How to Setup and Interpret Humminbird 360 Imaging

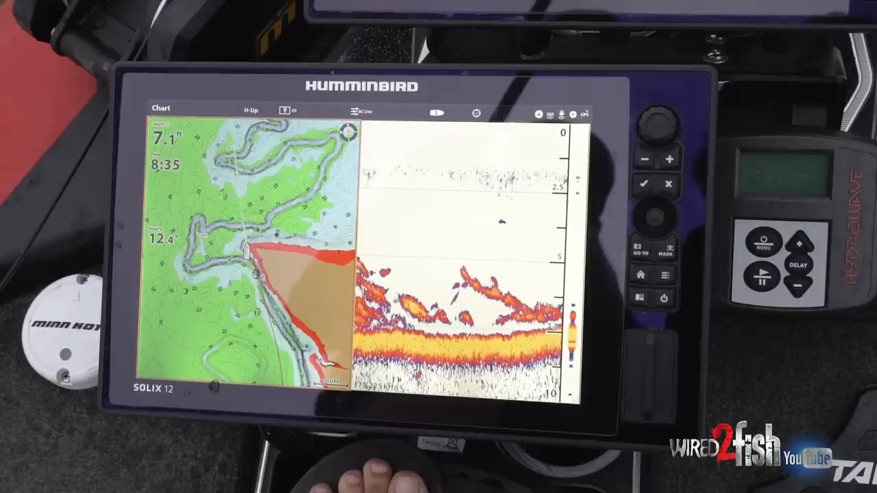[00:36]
right so what I like to do is just a quick rundown on my setup is first thing I do is I go and I change my
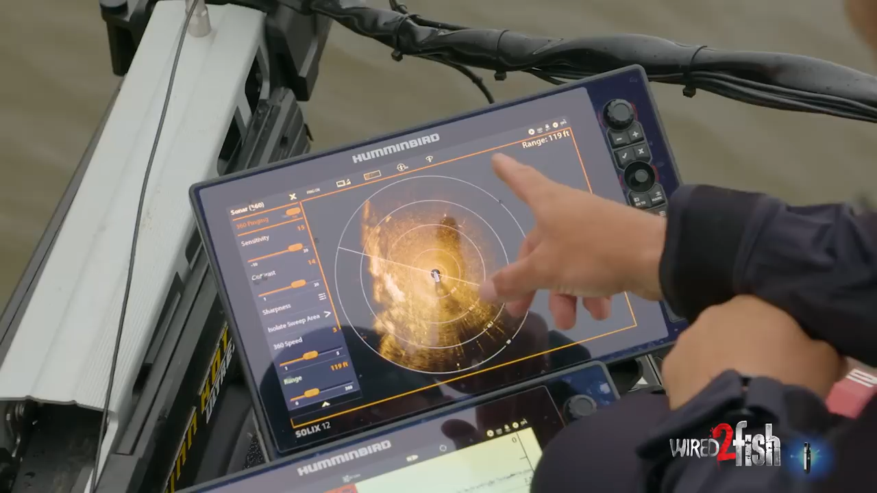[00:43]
color profile okay so there's a couple ways you can do it you can go up here it's
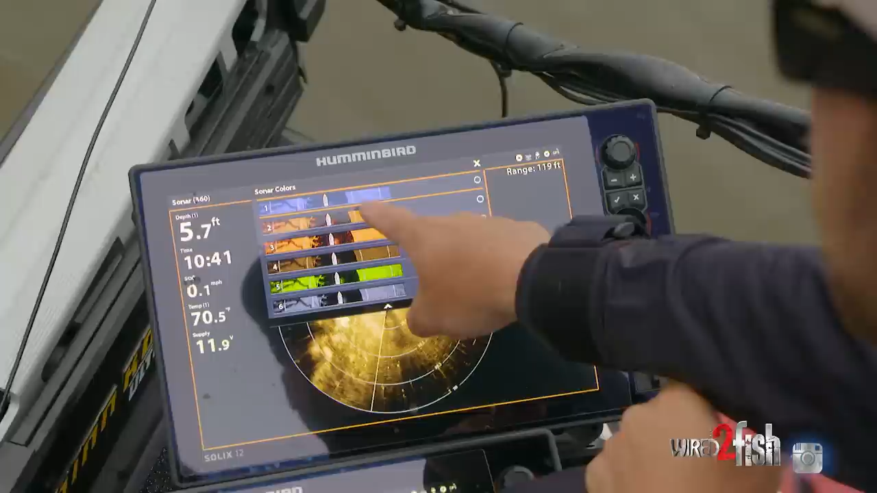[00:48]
On screen: depth 5.7 ft
gonna come standard on number two okay
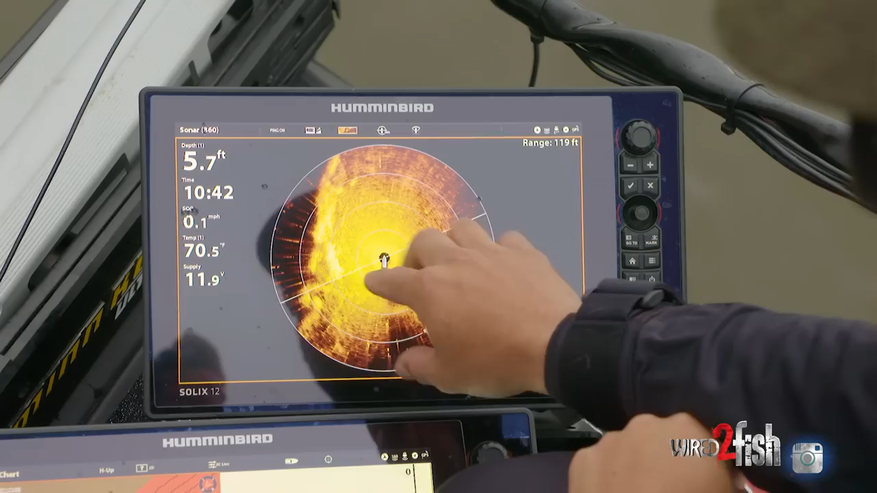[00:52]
On screen: depth 5.7 ft, water 70.5°F, speed 0.1 mph
and for me this image is very blown out and it's hard to
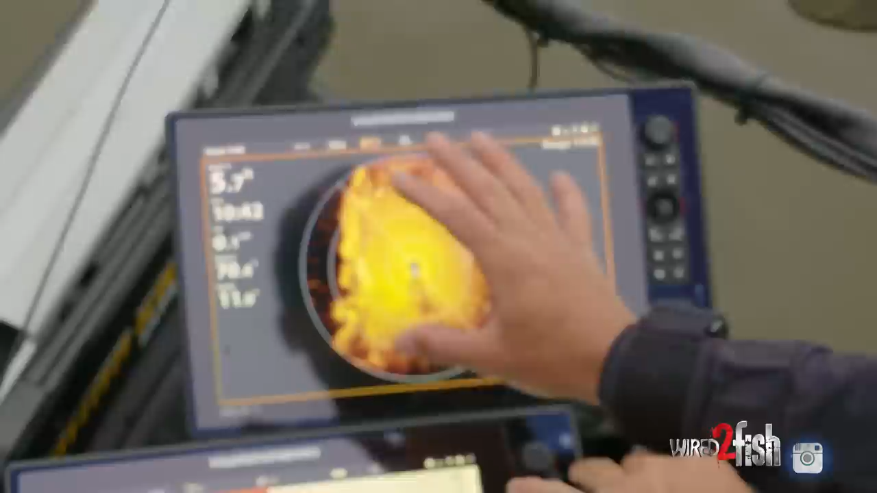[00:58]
decipher what I'm looking at so the first thing I do is actually go to the number four palette which is the brown color
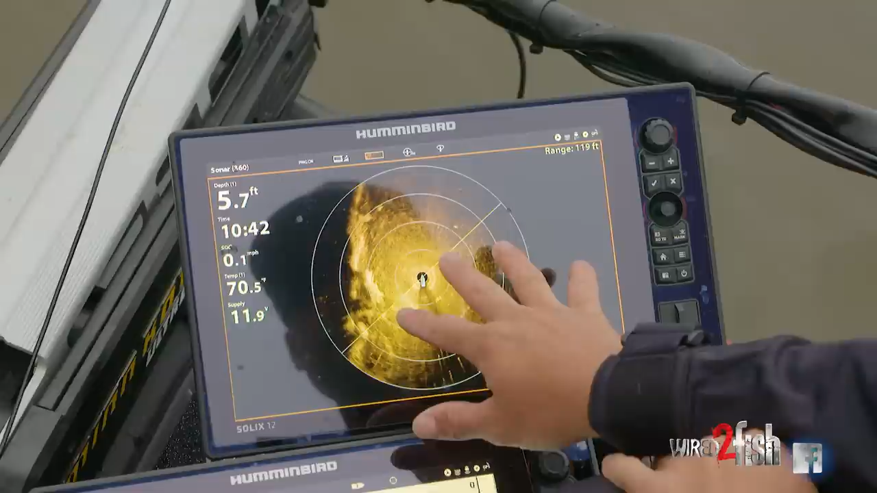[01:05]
On screen: depth 5.7 ft, water 70.5°F, speed 0.1 mph
and that really helps to break things up and then I'm also gonna go and I'm gonna lift
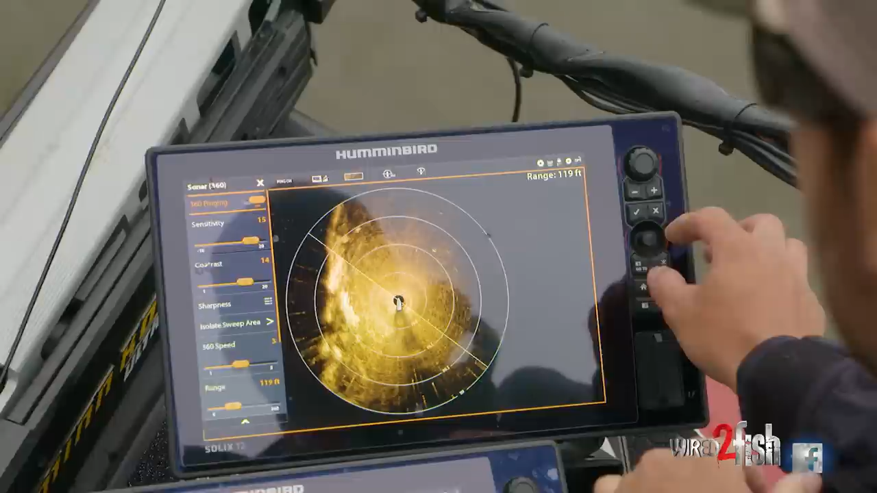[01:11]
my sensitivity which is here and my contrast okay so they're both gonna start on 10 but I like to bring it up somewhere between
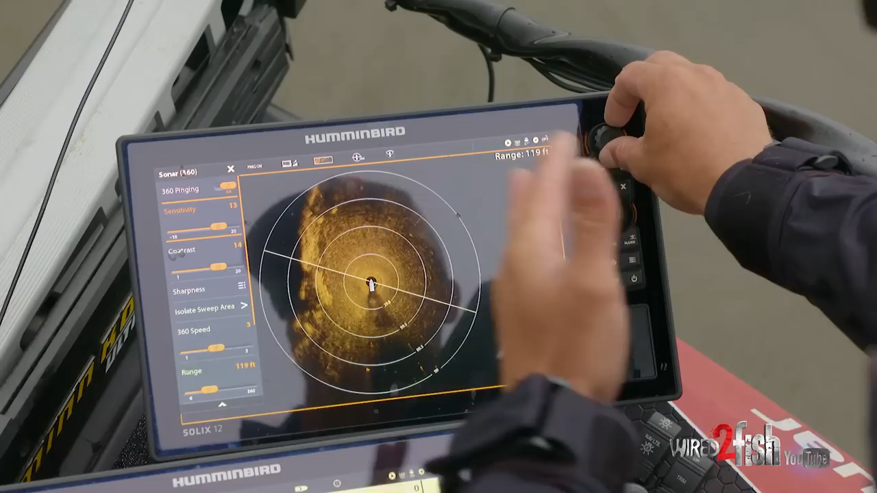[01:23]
generally 13 to 15 depending on how hard or soft your bottom is okay and then I do the same with my contrast I keep it about 12 to
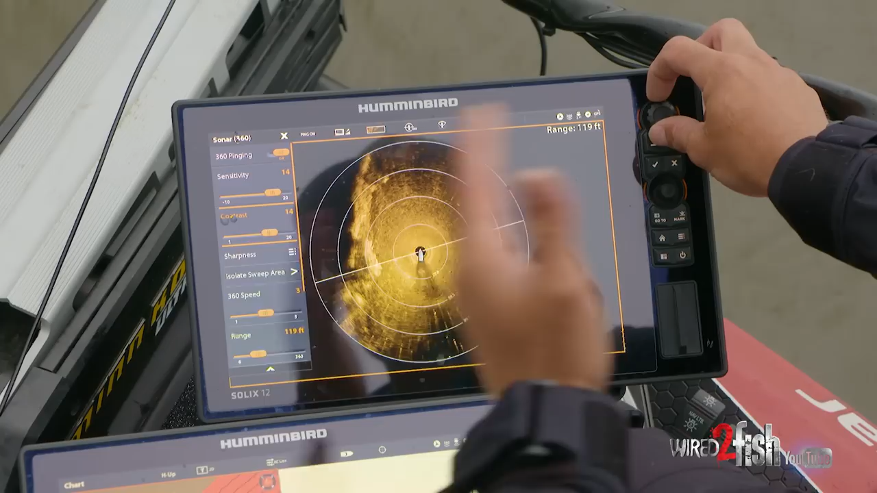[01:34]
15 13 to 15 in that range depending on what I'm looking for and that's about it I leave everything else
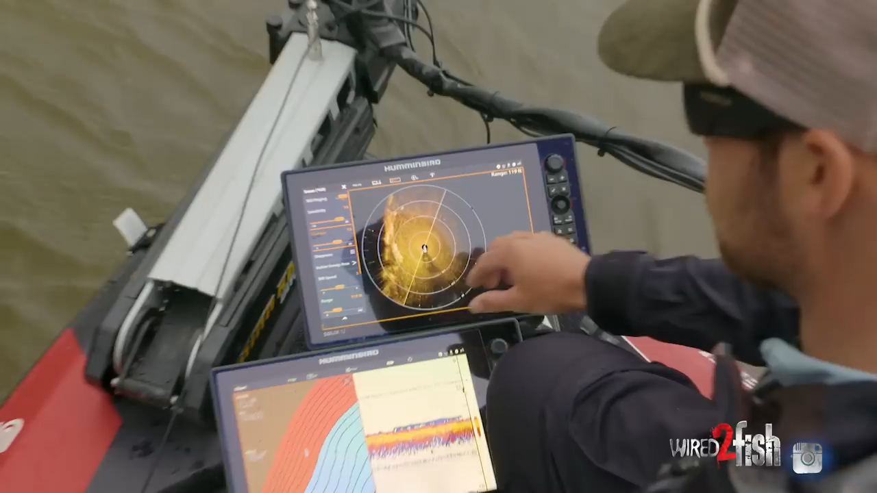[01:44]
the same keep the sharpness off and the only other thing that I will do is a lot of times when I'm fishing I will hit zoom in one time and I'll put my range up to about 119 120 foot so that when I'm casting it's right on the edge of my screen right that's about as far as I can cast and you can see here we're sitting still 360 works best
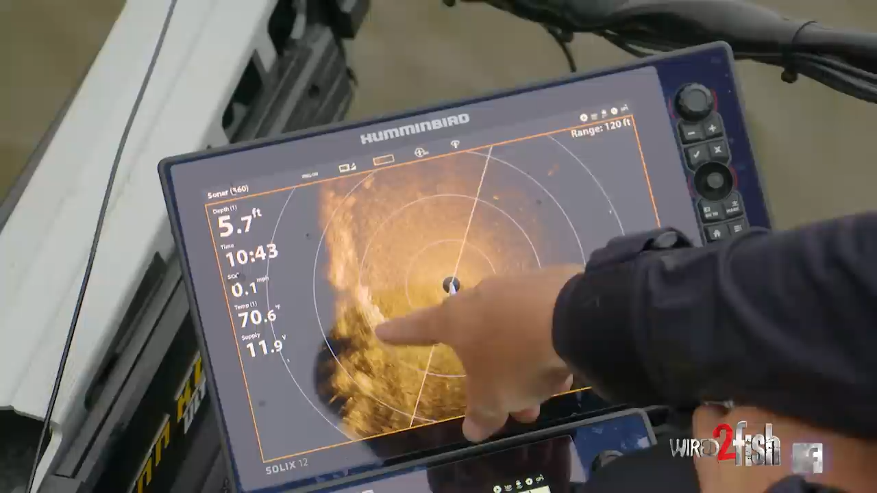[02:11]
On screen: depth 5.7 ft
sitting still I can see this little grass
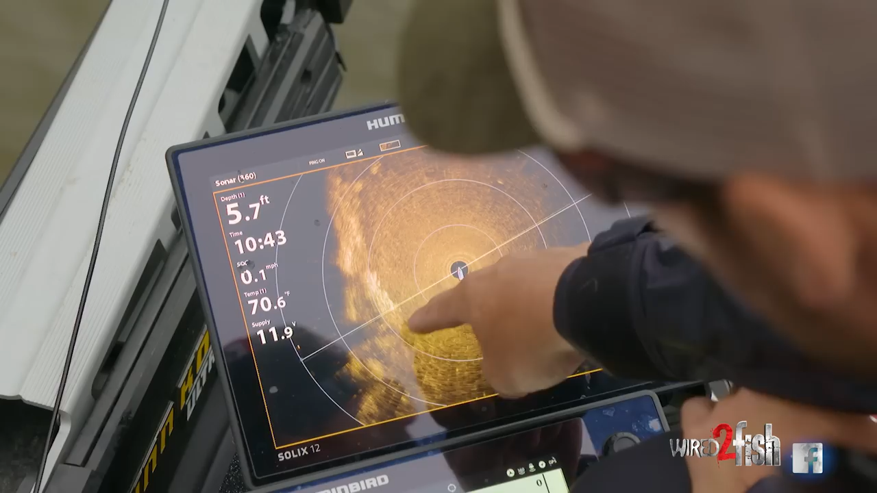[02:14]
On screen: depth 5.7 ft, speed 0.1 mph
point that comes out here we're getting a hard return here because the grass is really thick and the shadow that
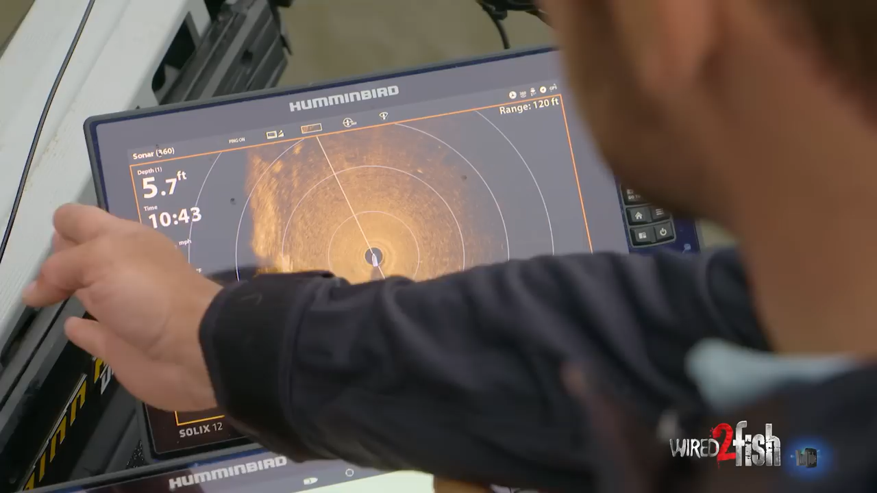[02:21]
On screen: depth 5.7 ft
you're seeing behind it is actually the shadow from the other side of the grass and then you're not seeing a whole lot out here because
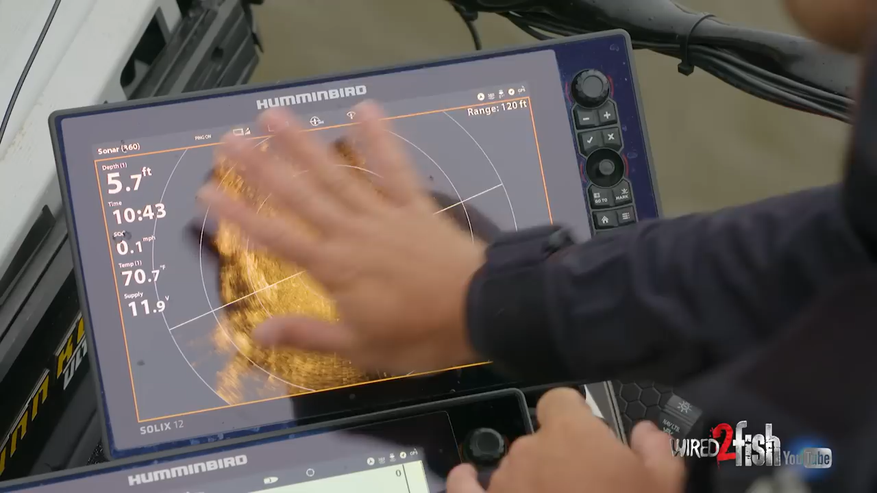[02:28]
On screen: depth 5.7 ft
there's nothing out there so this is just kind of a flat nothing bank coming out but you see this one little hard
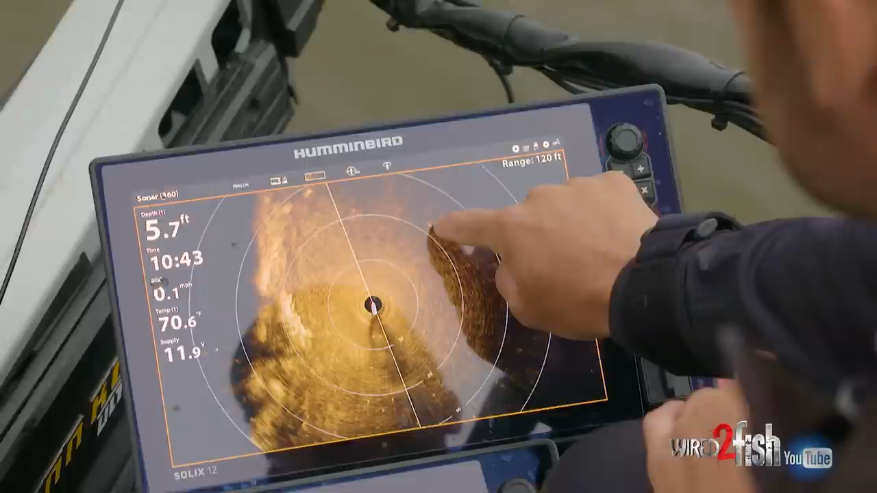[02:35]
On screen: depth 5.7 ft
spot here that's a little tiny stump barely
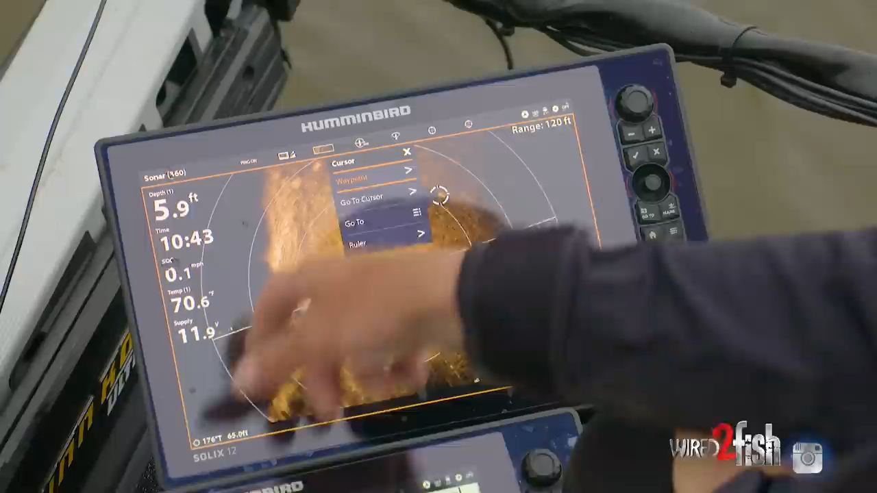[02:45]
On screen: depth 5.9 ft
hold I can hit go to with my old tracks I tapped the wrong button actually
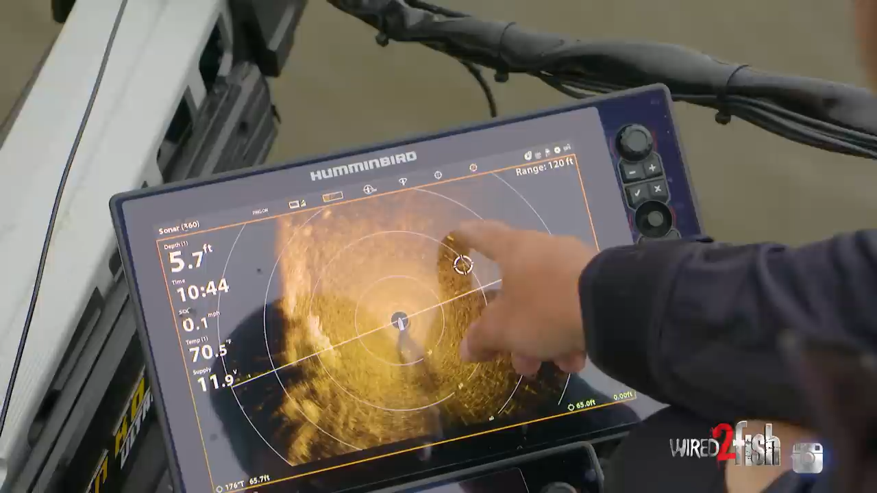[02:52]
On screen: depth 5.7 ft
but press hold hit waypoint and
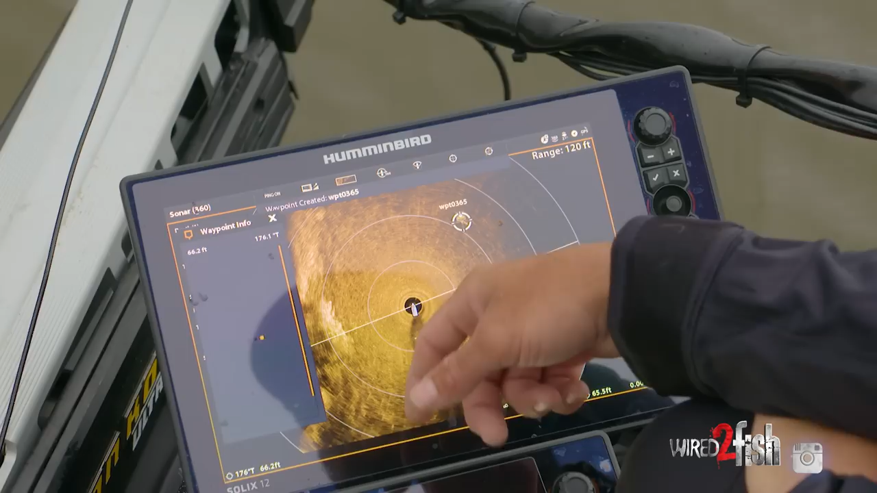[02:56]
all of a sudden I've got a waypoint exactly right there and it's gonna pop up on all my units so definitely